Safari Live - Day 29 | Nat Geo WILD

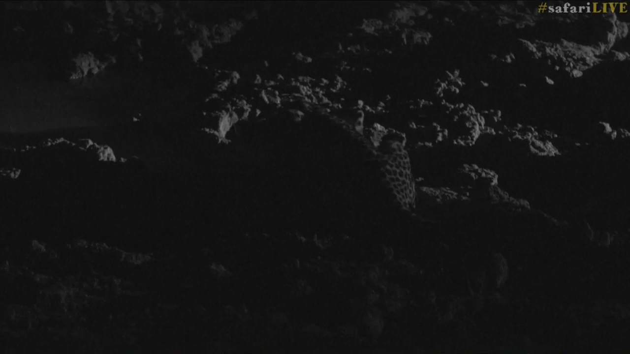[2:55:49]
so they don't want to attract too much attention in case the other one is a lot more a lot bigger or more dominant. So it's more a situation that they're actually just kind of sizing one another up.
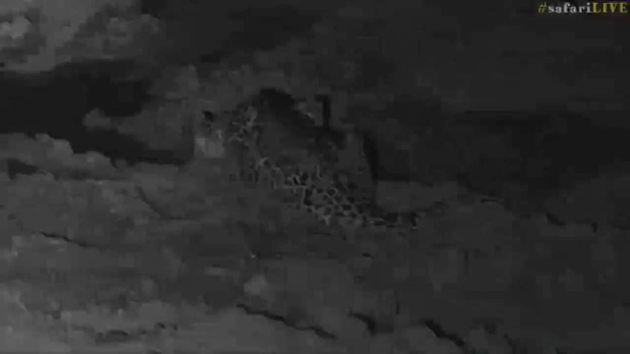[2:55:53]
So it's, there we go, look. Tumba's just watching now. Hosanna, what are you going to do? Hosanna's in a sort of more of a crouch pose. Tumba's sitting. No growling. I would have thought there would have been a little bit of chuffing at least. And Tumba's coming closer. Is he sniffing?
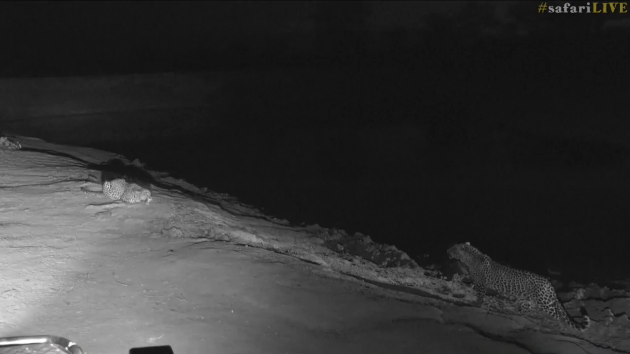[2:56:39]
This is ridiculous. What are you two doing? See, Hosanna's not sure. There comes Tumba closer. Are they going to join together? No, look. There we go. Hosanna's now displaying, saying, no, no, no, that's close enough now. You stop there. But there is the two young men of this area. And you can see, even though Tumba is 6 months younger, there is not too much of a size difference. That's an... Look, wait, he's getting closer. Look, look at this. They are within a meter of each other.
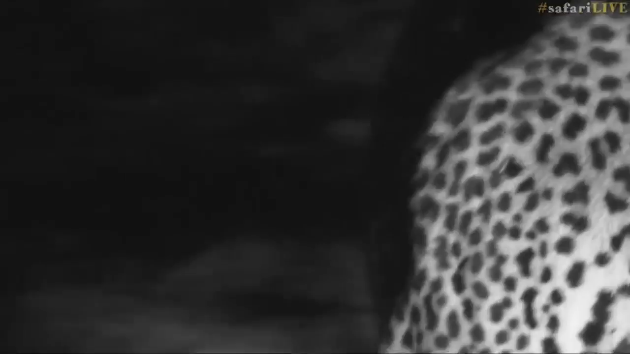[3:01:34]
Interesting. Where's Tumba gone? So he's going to where Tumba drank.
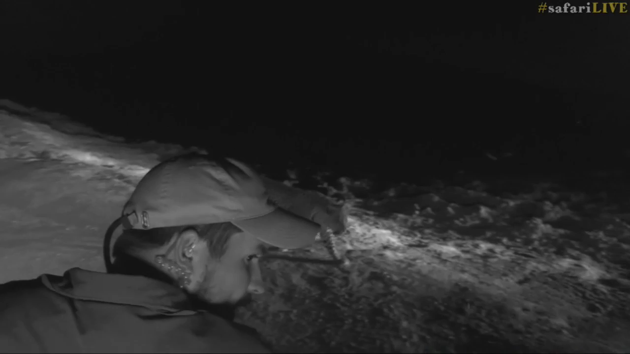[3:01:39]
I think Tumba's right behind me now. We're stuck in the middle of this at the moment.
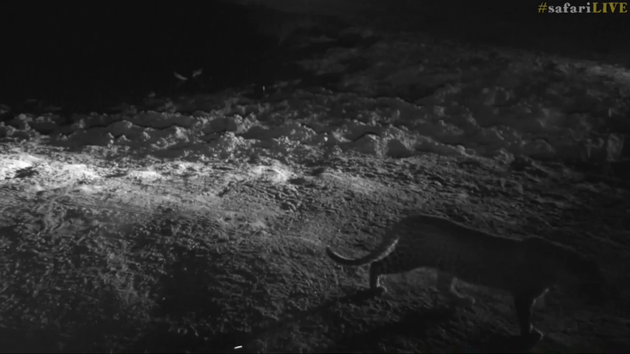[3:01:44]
I'm going to move quickly, Seb. Is Tumba behind us?
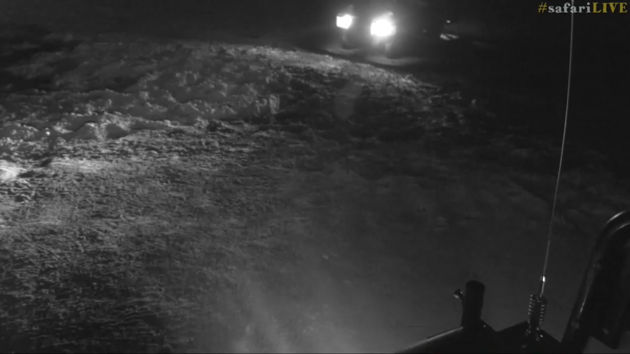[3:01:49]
Yeah, he's right behind us. Okay.
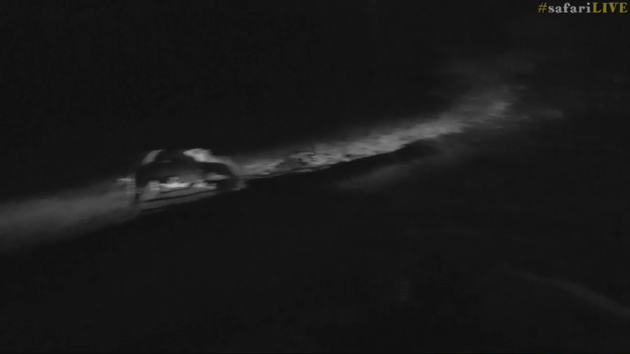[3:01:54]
I've got. Okay, so Seb's got them. I was just worried about the mast. So, here we go, Seb.
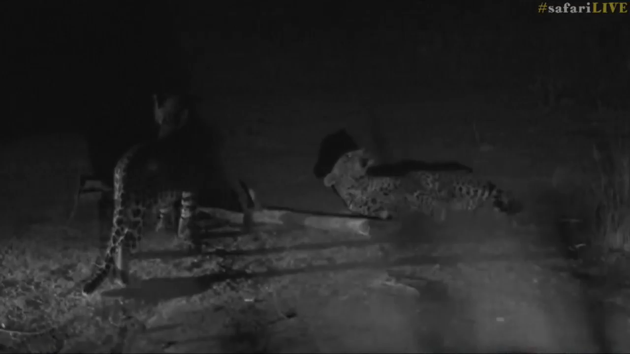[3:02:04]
We just need a bit of light because we actually didn't have our IR on. So I do apologize about the shadows of the mast. So that's Tumba on the right. You can see he's growling and hissing with those big eyes. All right, boys, enough is enough now. Let it go. You see Tumba's trying to just move away slowly. He's trying to back away, and Hosanna's pressing home the advantage.
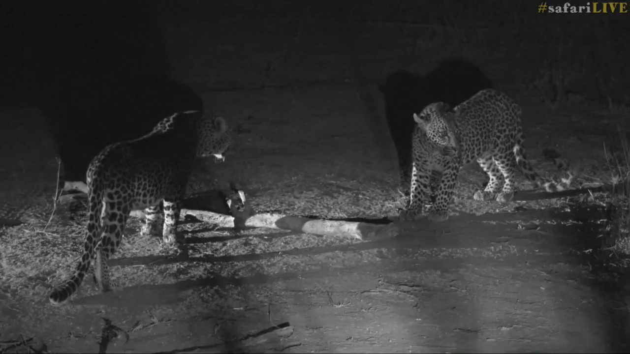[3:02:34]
This is just ridiculous. Now, we had this sighting with Shongile and Tandi the other day. Now to have this is just insane. What is going on in the leopard world? Seb, I'm going to just turn quickly because we've got the shadows and I can't see nicely what's going on while they're just sitting. How close are they? It's fine.
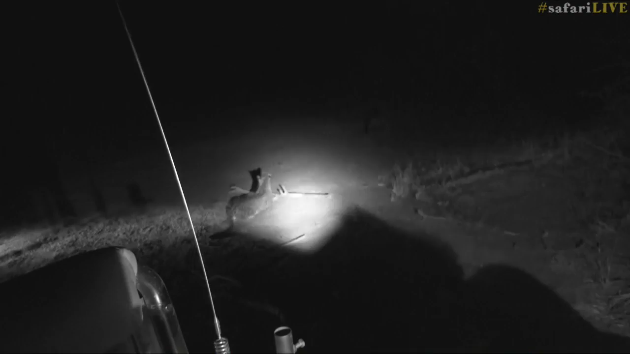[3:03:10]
Quickly. Oh, there we go. Sorry. Hosanna will follow him though. Hosanna is going to not stay away from where Tumba is. Now to throw into this is also baboons around as well.
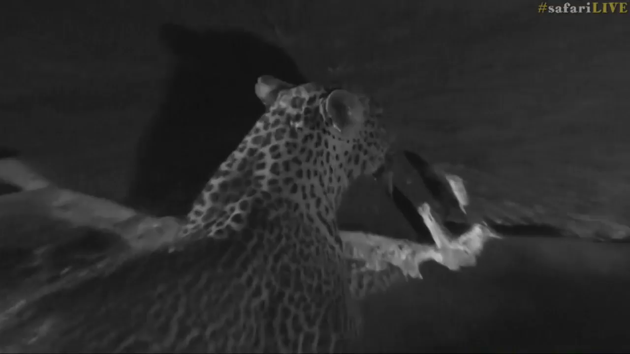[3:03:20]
I can hear them shouting at these two leopards. So there Tumba is just sitting down watching.
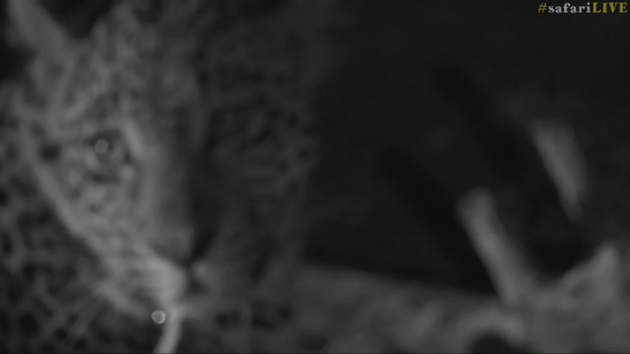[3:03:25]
You can see Hosanna drooling, salivating,
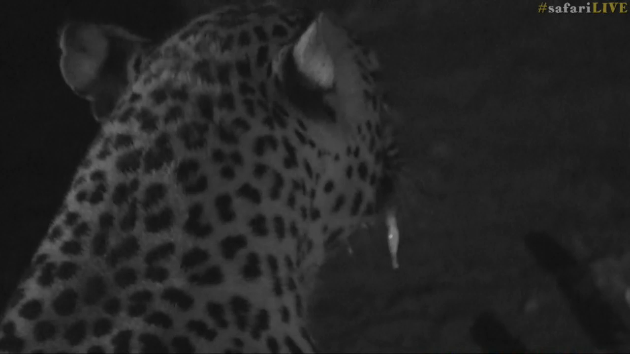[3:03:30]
which is very typical of a male leopard or any leopard that's upset and has seen a individual come into his territory, and there's just looking around, checking. But Tumba hasn't run off. Tumba's just moved off slightly and is just watching Hosanna. I wonder if these two are not going to be together still tomorrow morning. It will be amazing if they are. And if this growling and carrying on gets on too long, I wouldn't be surprised Tundi arrives, and then it will be interesting because Tundi will defend her cub with absolute fierceness.
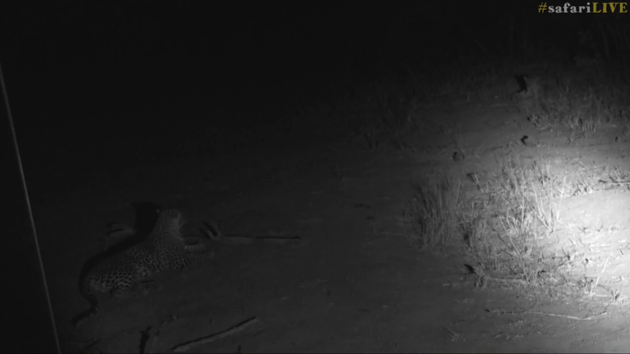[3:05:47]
which has allowed Tundi to come in, and this is why we're getting these two boys fighting with one another. Hosanna, you better hope Tundi doesn't arrive here, because she's not going to take kindly to you being around. But we're going to, unfortunately, stop for now, and it's going to finish the show while there's a hiatus in the activity.